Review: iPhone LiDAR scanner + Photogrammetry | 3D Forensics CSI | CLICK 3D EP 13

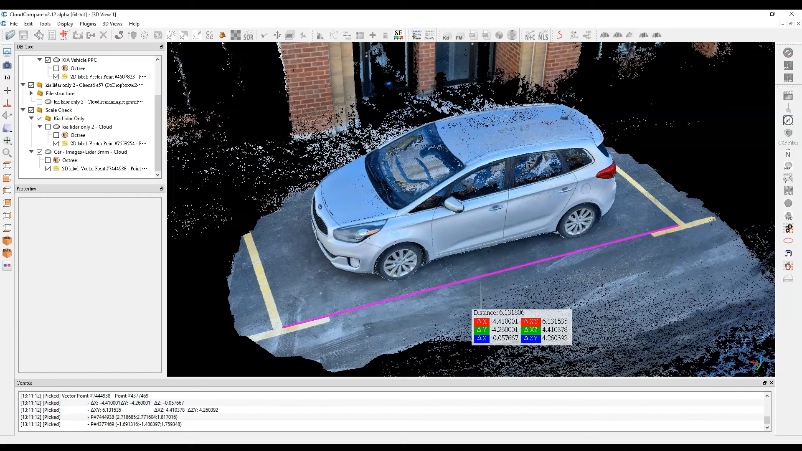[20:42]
So instead of just looking at a couple of individual points here, what I'm going to be doing is looking at the overall model and looking at millions of points and seeing how they fit within one another. So let's try that out. And when I come back, I'll just have that ready up on my screen. All right. So I have aligned all the data and made all the comparisons.
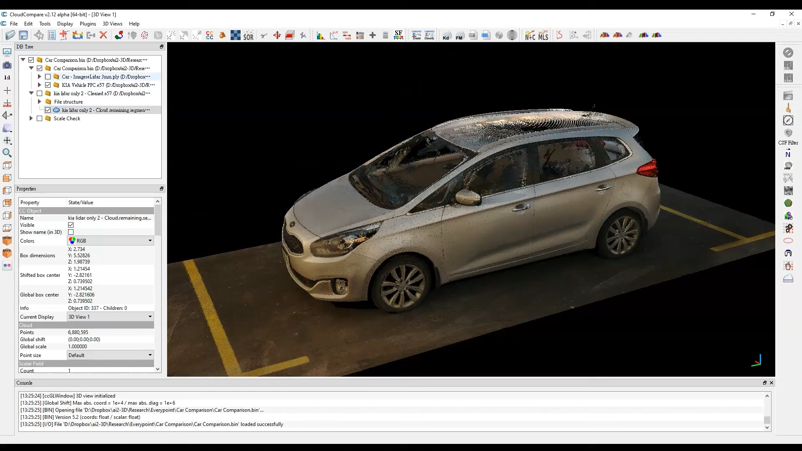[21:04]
And what I'm going to do is I'm going to turn on the every point data.
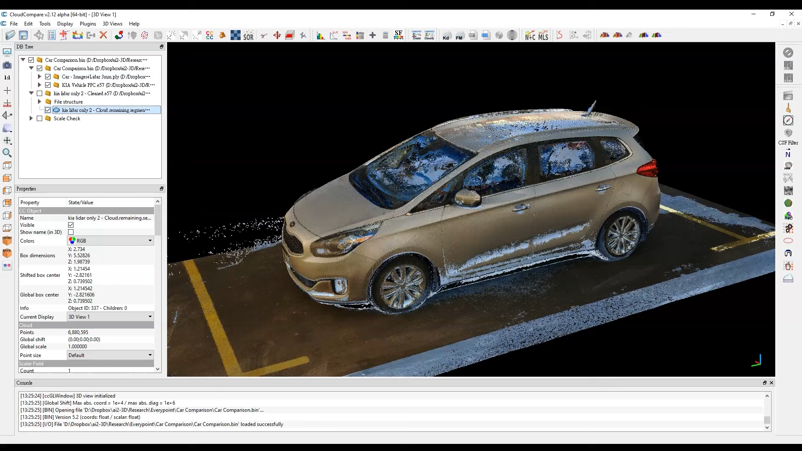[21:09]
So you can see that sitting on top there. And I'm going to turn on the LiDAR data only from the iPhone. And you'll see that that's sitting on top. So they're basically all on top of each other. And I've tried to, you know, scale them as best as I can and get them aligned as best as I can. So the comparison here will, in fact, depend on how well you align these. So there can be some plus or minus differences if somebody were to try this on their own. However, I think based on the type of results that we're getting, you'll get to see the general idea here.
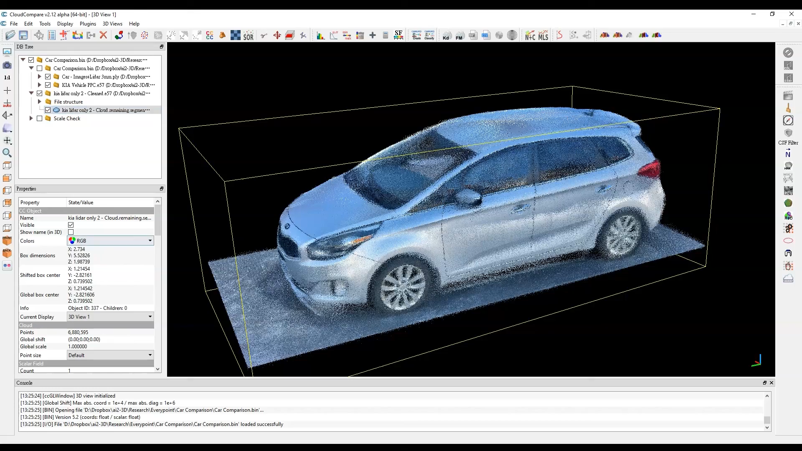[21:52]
So let's start with the LiDAR only data. So let me shut off some of this. Let me go into the LiDAR only. And let me show you the scalar field. So what I'm going to be showing you here is how well the points compared to the Faro laser scanner data. OK, so when the two vehicles are sitting on top of each other, it's going to start with the Faro data. And it's going to go out and start looking for the closest points. And then it's going to document that particular distance. So what you're looking at this particular heat map, blue is good.
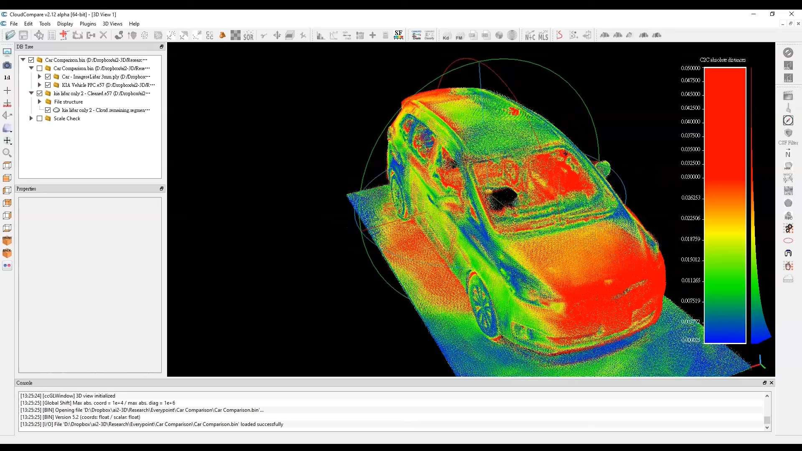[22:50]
And, you know, it's getting in between on the yellows on the bottom. So this side is, you know, blue and yellow. There's a little bit of a mix here. But, you know, this side's blue and then it goes red. So there was some, there was obviously some problems with some of the points that are out here.
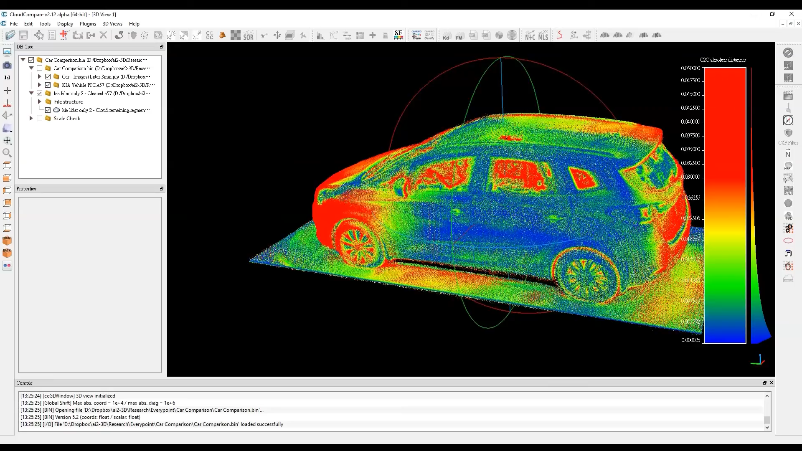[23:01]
But again, you know, it's okay for an overall model, I think, if you're looking for several centimeters of accuracy.
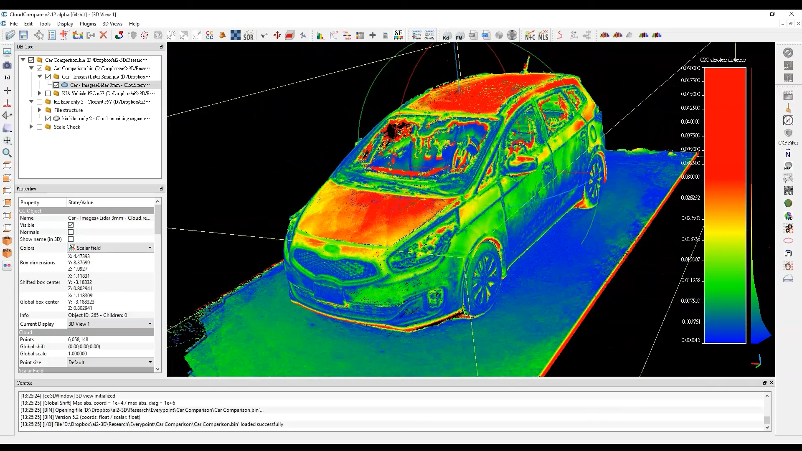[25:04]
Okay, so you're getting a lot of blue sort of around the edges of things and on the ground for sure. So that matches up very well with the ferro laser scanner data. But let's have a look at the distributions now and see what they look like. And I've set the scale the same. So they're both set to cap off at about five centimeters. Anything above five centimeters, I'm not going to worry about. That's way too much anyway. So let's open up the histogram here, and let's look at how these compare.
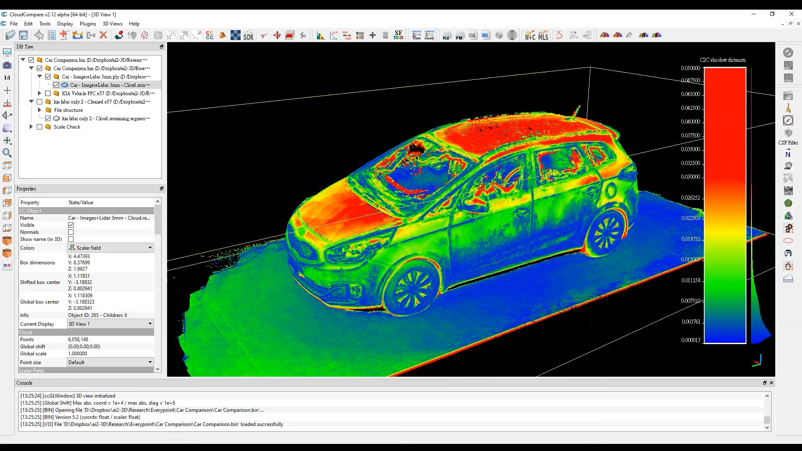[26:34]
The other thing, as I said, in just looking at the point cloud, if I go back to the color, there's no denying that the quality of the data here, the crispness, the colors and everything else just looks much, much better. So I think I'm going to leave it at that. I'll let you guys be the judge there. But, you know, clearly there seems to be a benefit with fusing two technologies together with every point.
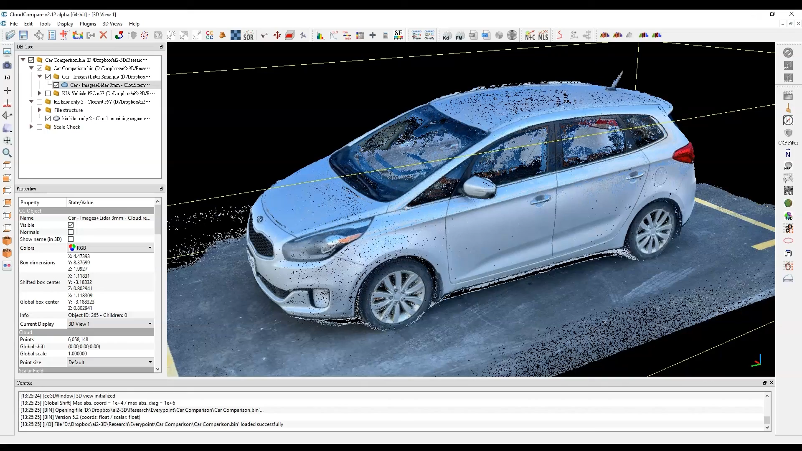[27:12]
And I want to thank every point, the people there for they've made everything accessible to me. They've been very honest about letting me talk about all the errors and everything else. So good on them. But I really like the data that they're providing here. I think this could be extremely useful for, you know, whatever. If you're doing accident reconstruction and that sort of thing. And I'll show you one more thing that I was able to do with the app before we leave here.
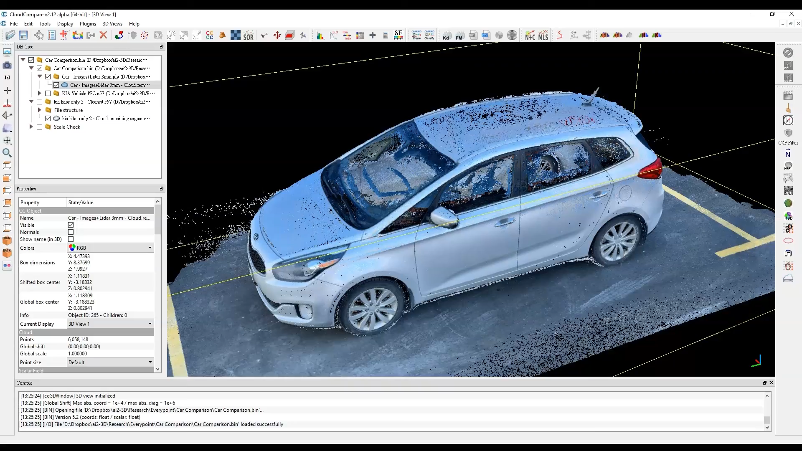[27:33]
So just to hang on while I switch screens. OK, so this is the final thing that I'm going to be showing you here.
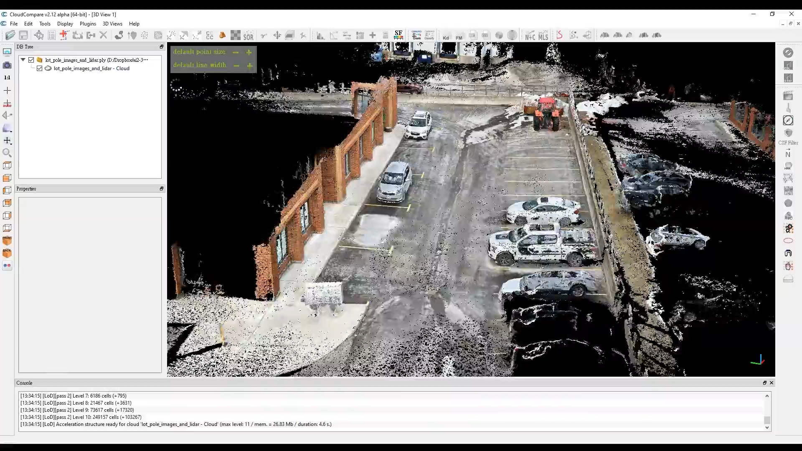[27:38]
But this got me pretty excited because what I was able to do with the every point app was I put it on a pole just like you saw me in this particular video. And I walked around the parking lot near my office here. And this is the data set that I got with about,
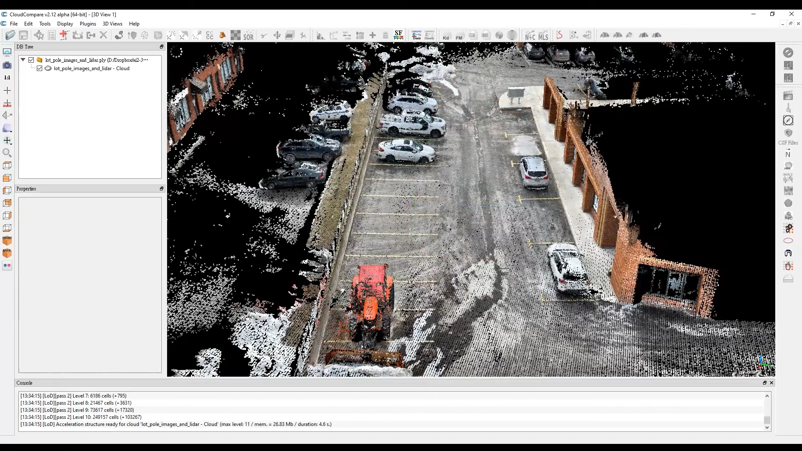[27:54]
you know, 10 minutes, less than 10 minutes of just kind of walking around, maybe five minutes of walking. I just held it up on the pole, walked around. And you can see here that I was able to get this entire lot. Now, I have done some tests on this, but I won't report anything just now. But let me just say that it looks quite promising.
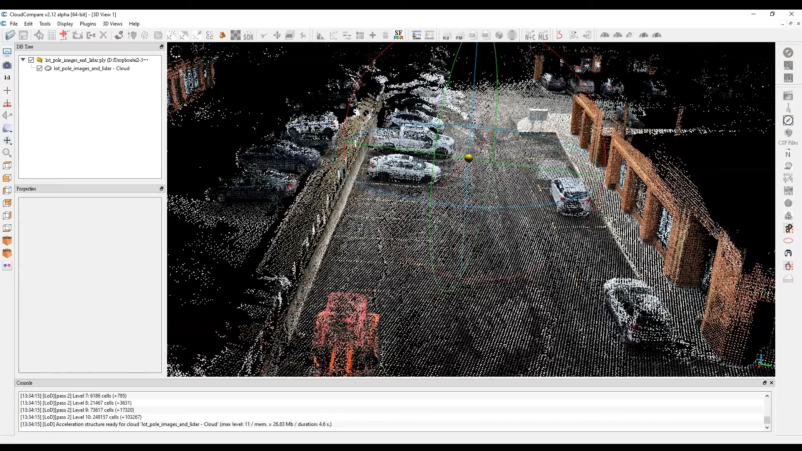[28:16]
But as you can see, getting information like this from just a phone is super useful.